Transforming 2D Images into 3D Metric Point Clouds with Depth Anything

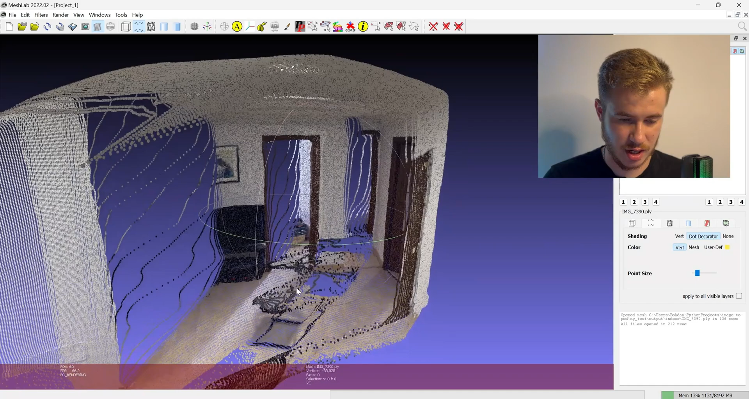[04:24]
is a little bit noisy because it has a very thin uh parts but
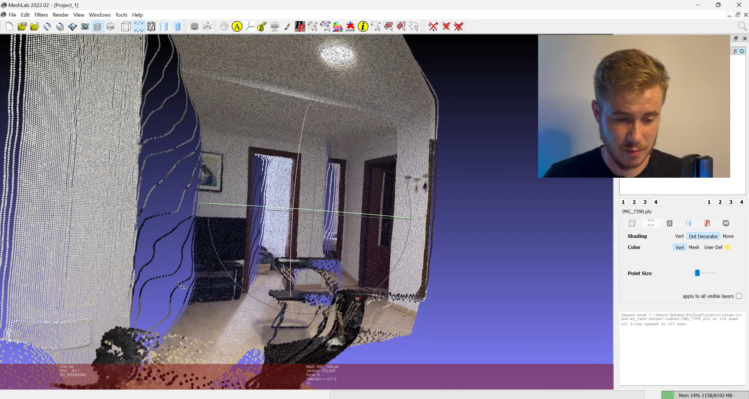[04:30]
general shapes like the doors the shape of wall is very very
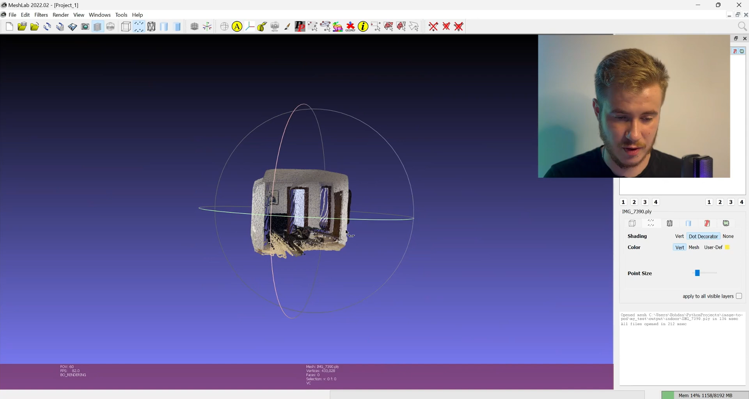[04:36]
accurate uh also the same you could see for the uh for another
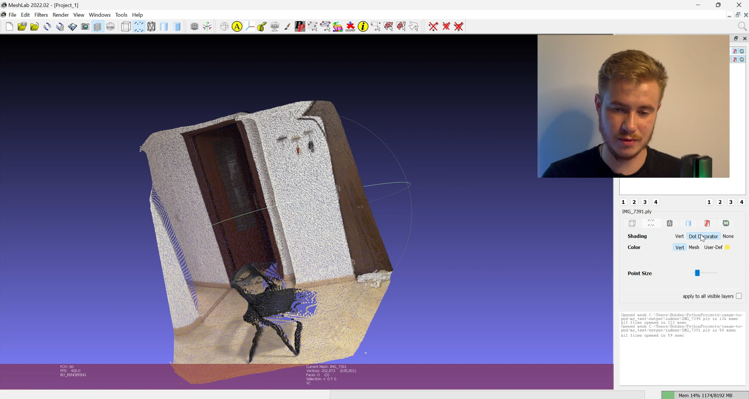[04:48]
let's move to the outdoor output yeah here you can see
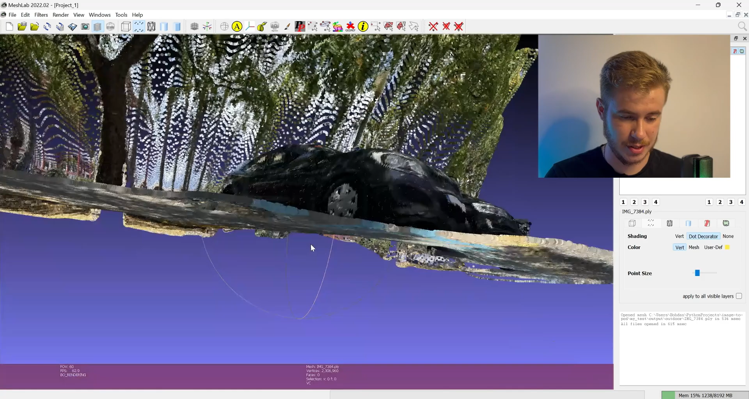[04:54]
the car so the the car and the road is very detailed and the shape is very accurate
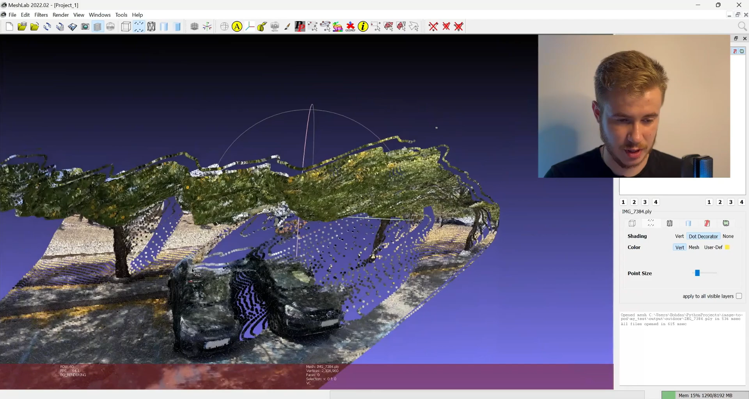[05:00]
also the like the tree that i'm clothing is also on
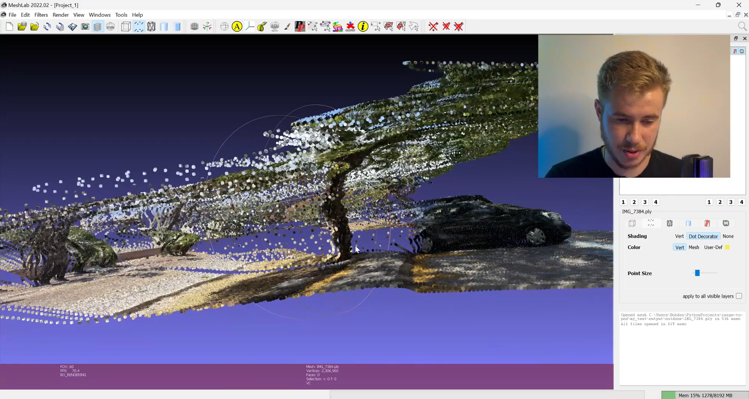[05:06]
the correct position and the shape of course the like very far object is noisy but still if you would like to use like maybe uh close is five up to 10 meters the quality will be super high and i would like to compare the real life sizes and depths uh with the uh sizes in the this point club so let's use the ruler
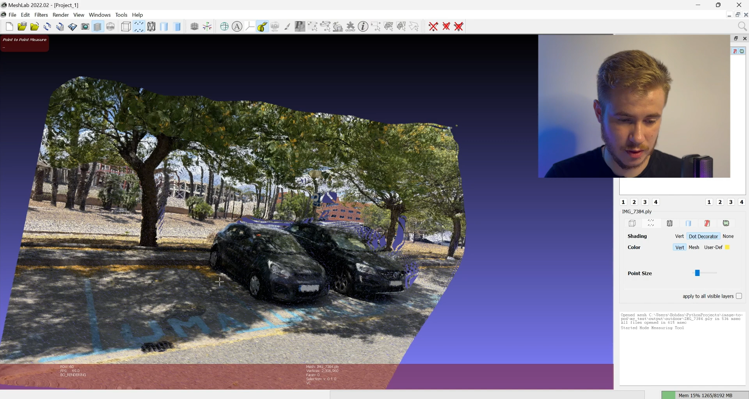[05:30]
and measure for example the length of the car yeah and
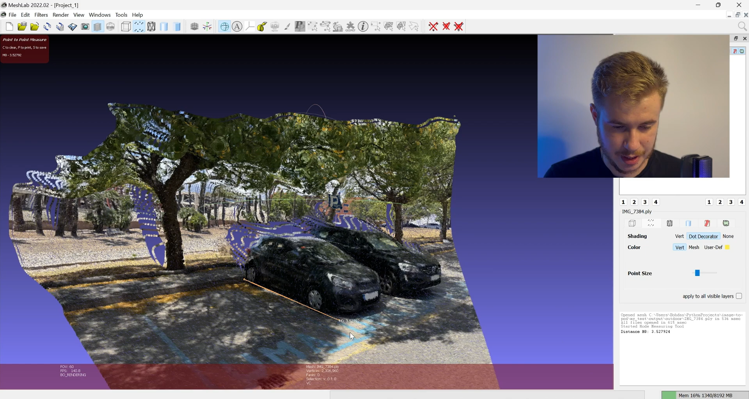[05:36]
here we have like three meter and a half and in real life here is the ruler
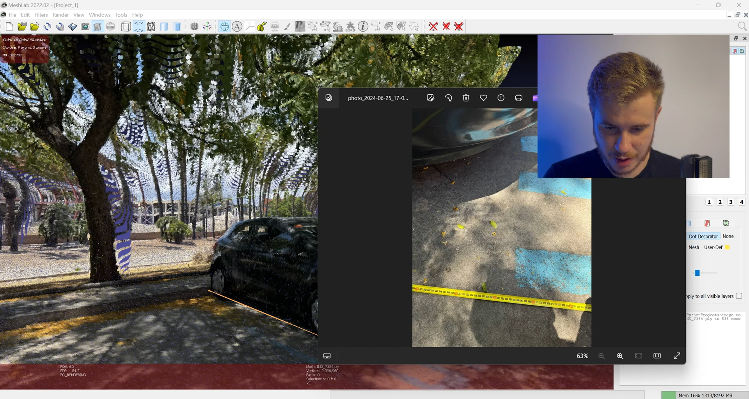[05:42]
in real life and let's check so the real length is near 380 so it's
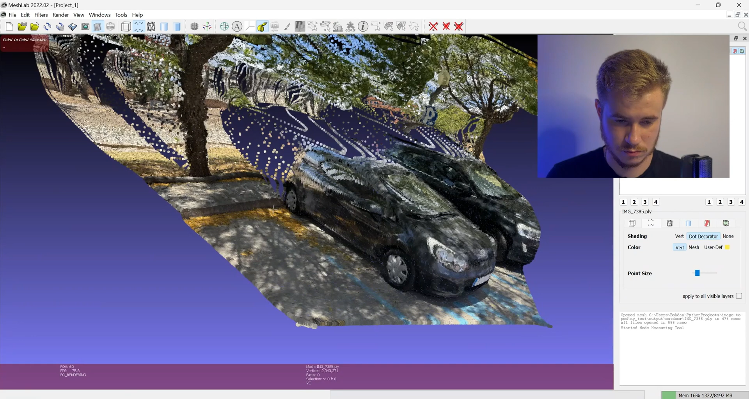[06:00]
so we have 4.1 again with the 380
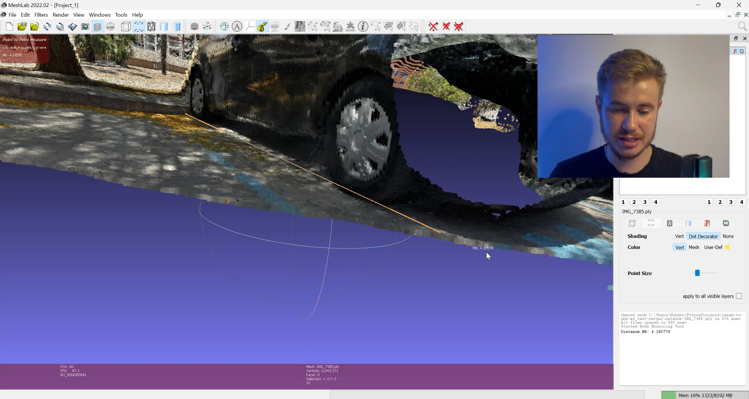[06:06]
is again up to four meters so it's quite accurate let's try
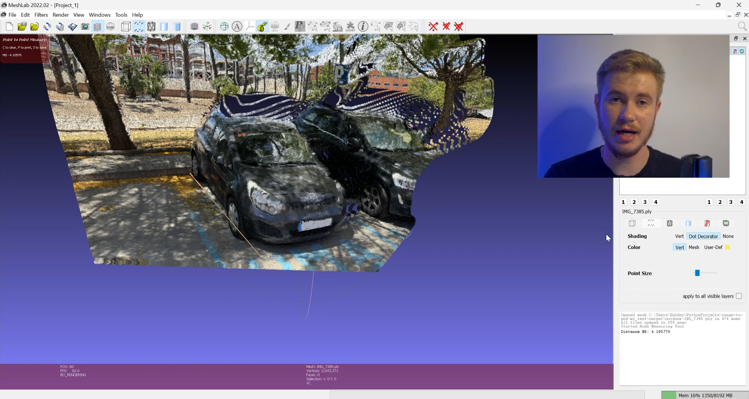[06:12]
the same measurement for the indoor objects let's check this room and for example i would like to measure this size and it's 0.87 and in real
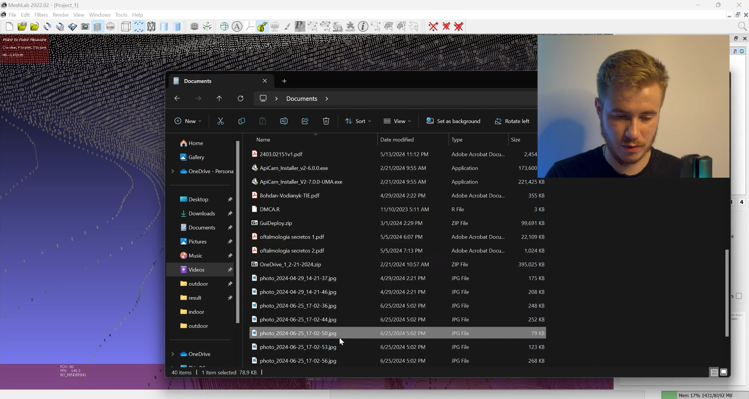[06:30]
life the size is 80 centimeters so we have 80
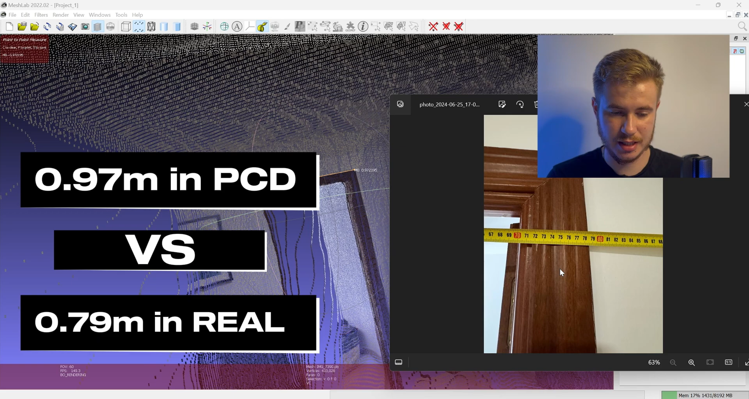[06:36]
versus 97 let's measure the height of the for example
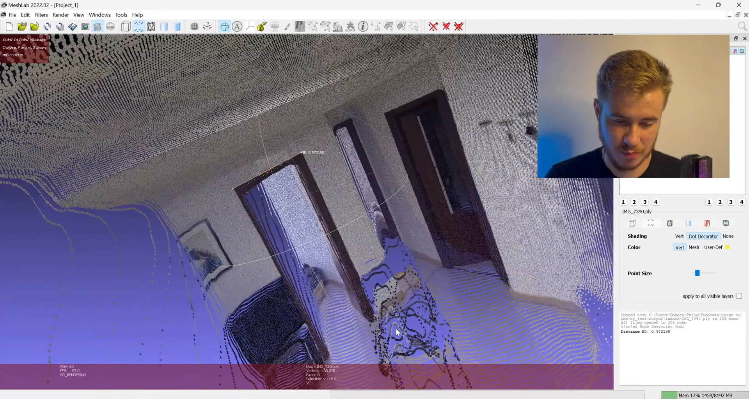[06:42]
let's check the second capture and measure for example the chair
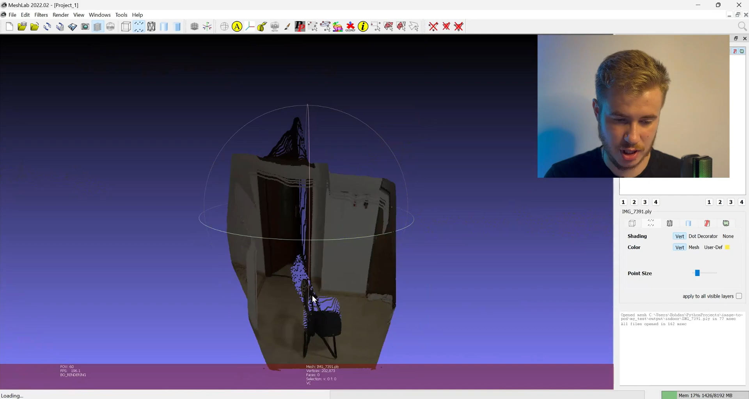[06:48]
size it is quite noisy but just to have more or less and
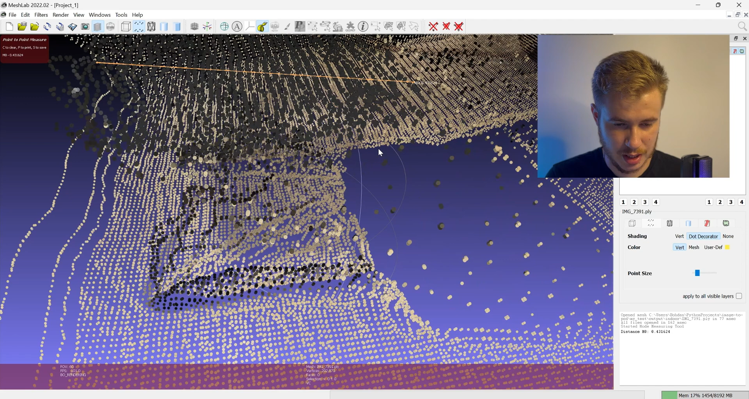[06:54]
it is less 0.43 meters uh versus
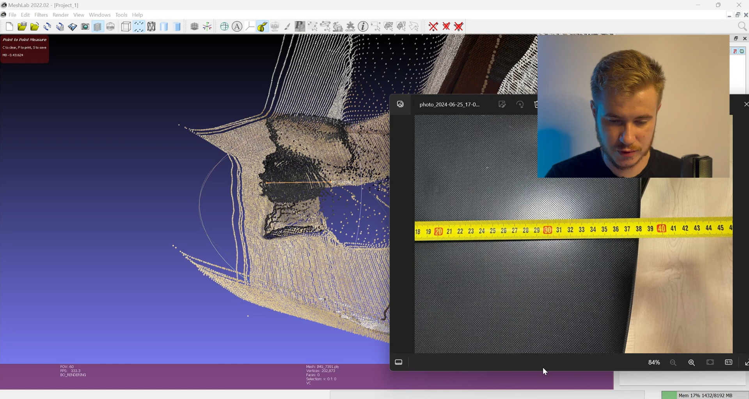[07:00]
versus 40 in real life so